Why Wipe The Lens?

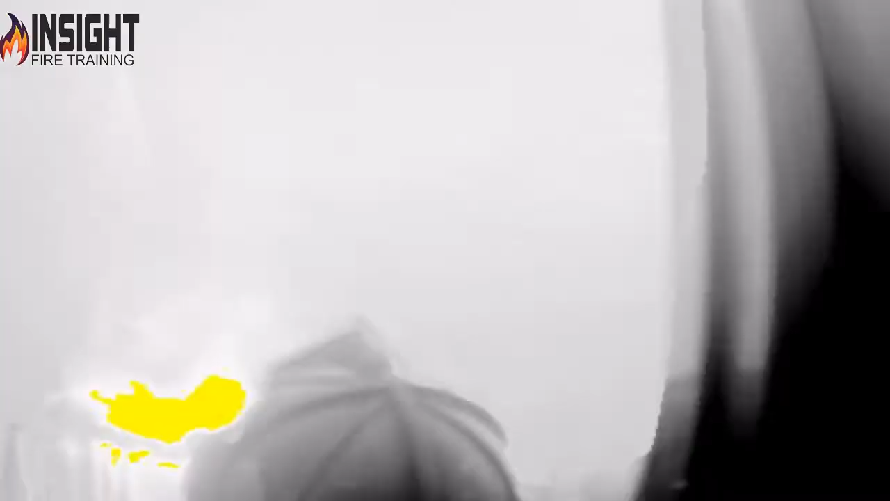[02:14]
The tick whited out. I couldn't see anything. It was useless.
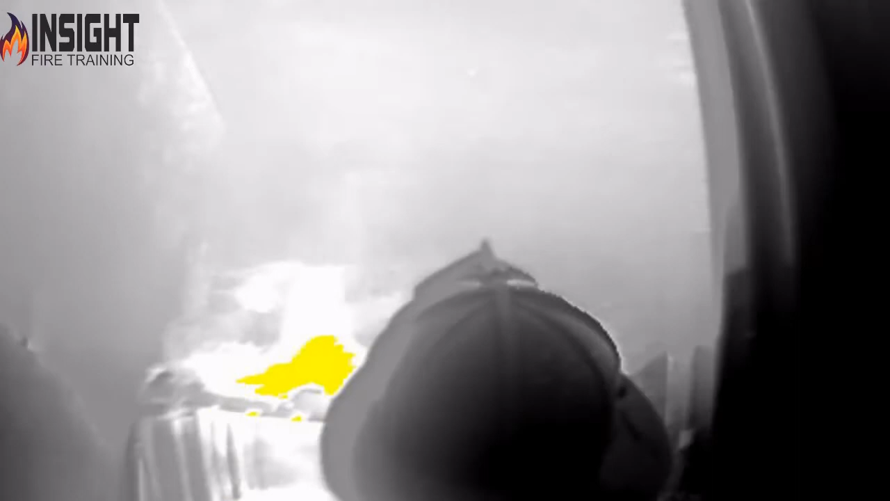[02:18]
They've got to consider where they're searching and where they are.
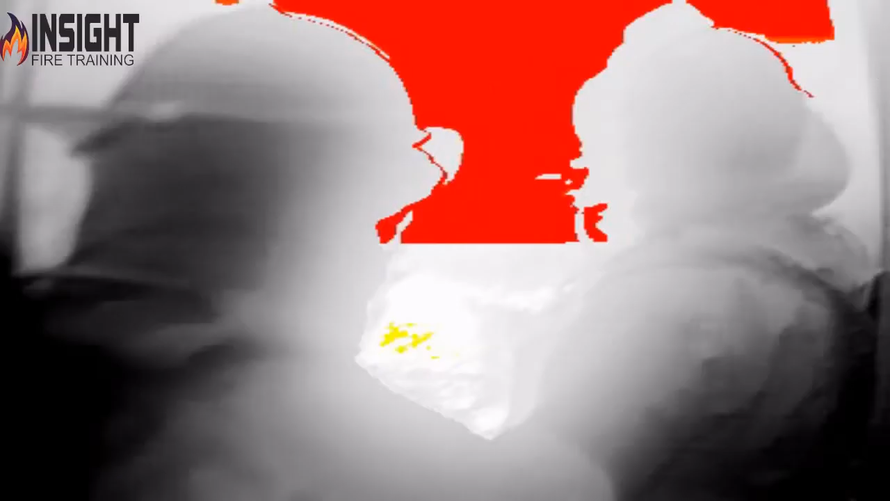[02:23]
If you're in the convection current or an exhaust or searching above the fire,
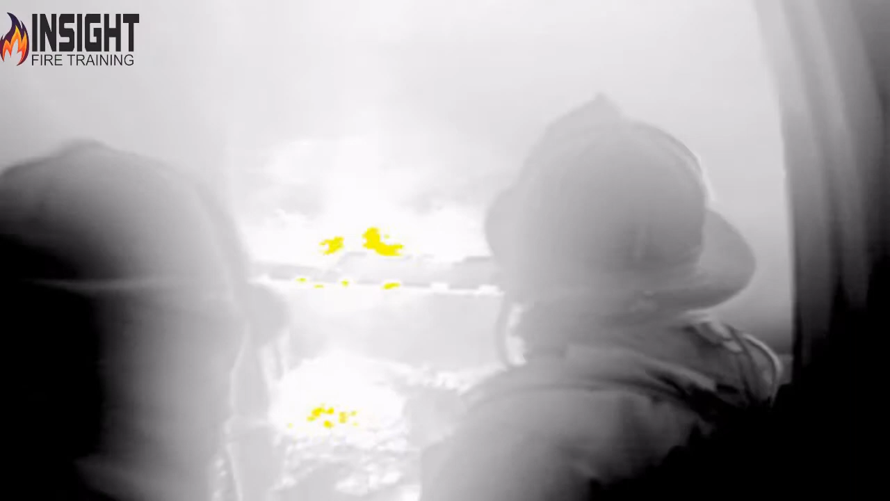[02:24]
you're going to be in a high heat, high moisture content.
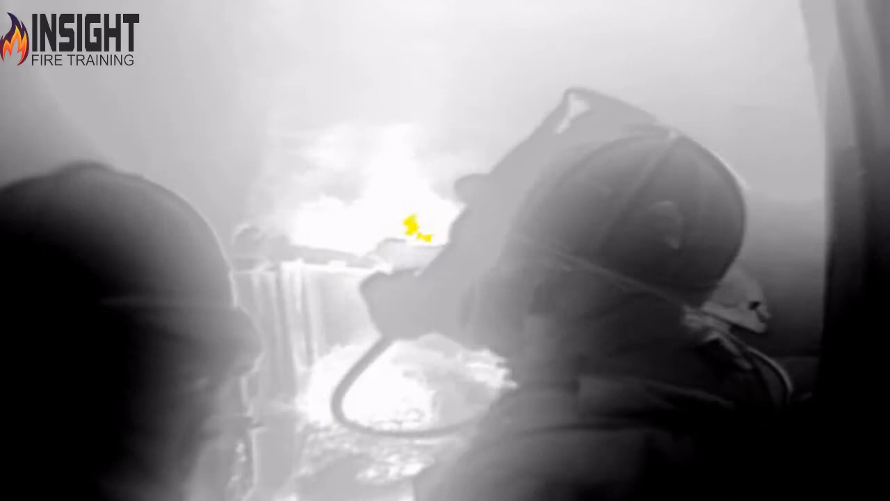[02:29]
You need to stay low with the camera and you need to wipe the lens accordingly. And understand the camera shouldn't be your sole point of orientation.
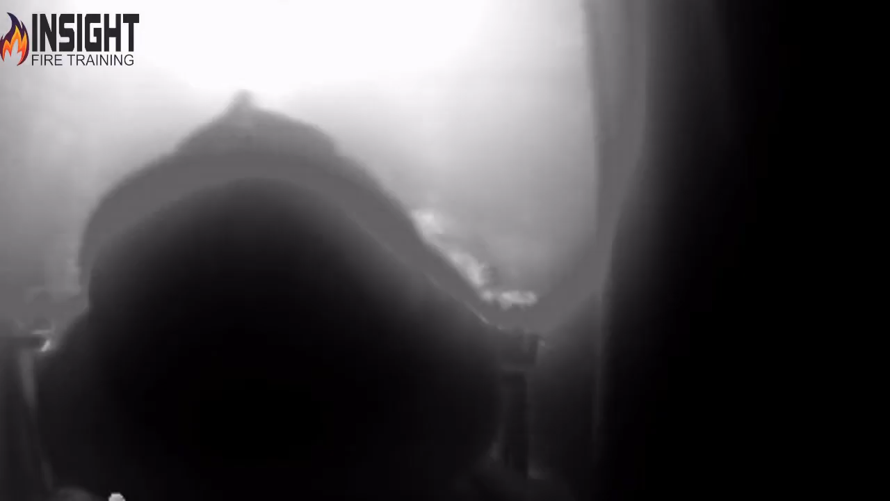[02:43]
Don't over rely on the tick.
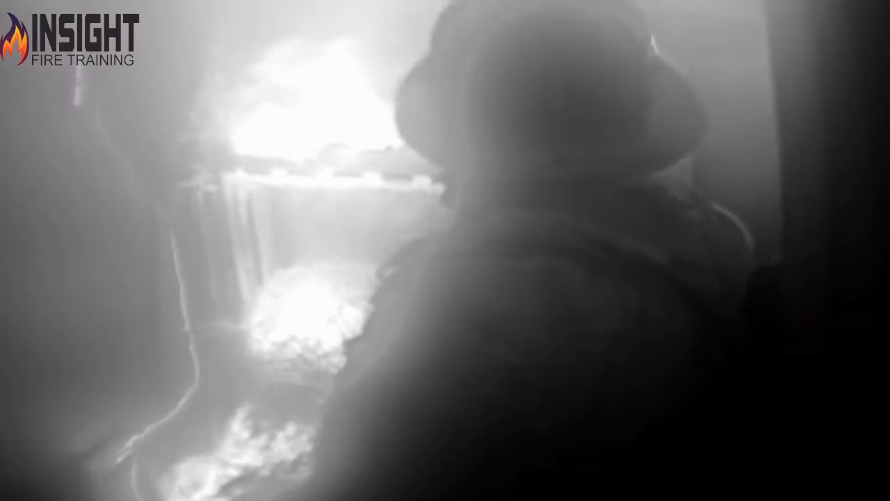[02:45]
Understand its limitations. As instructor Thomas Anderson teaches us, the tick helps us see the outline and the layout of the room.
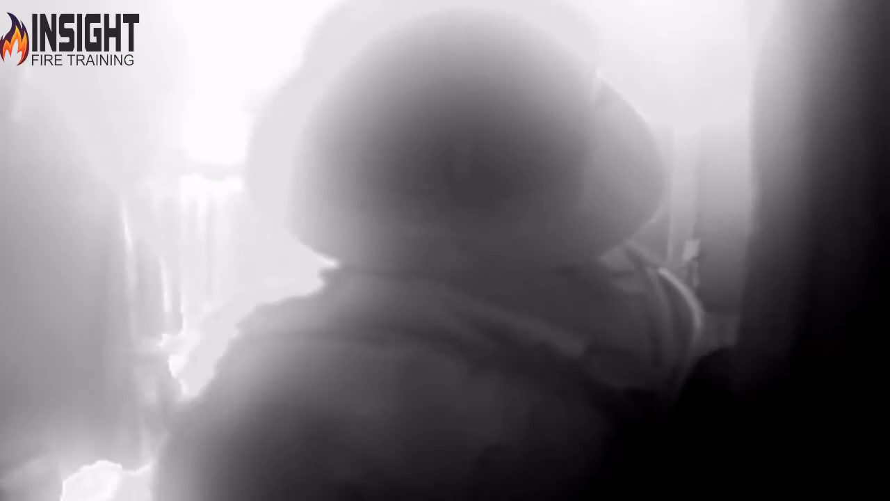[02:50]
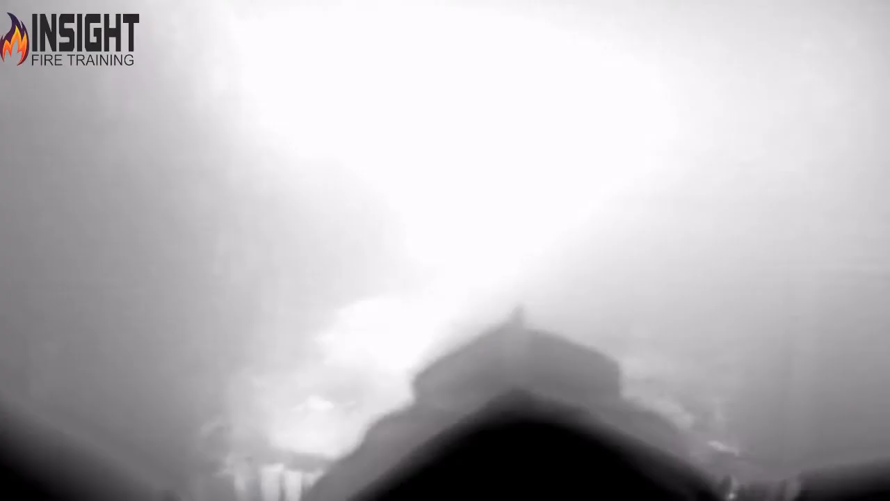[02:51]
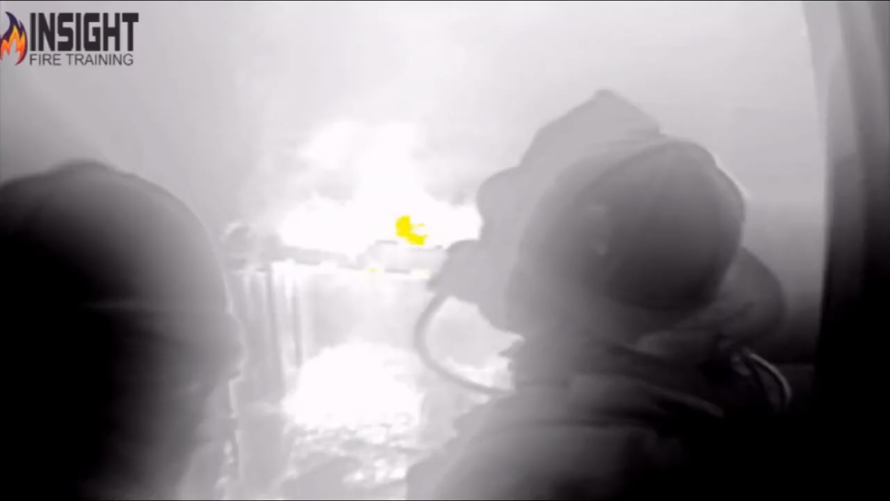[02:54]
It doesn't necessarily see everything, but it helps us find our target, whether it's the fire or the victim, better.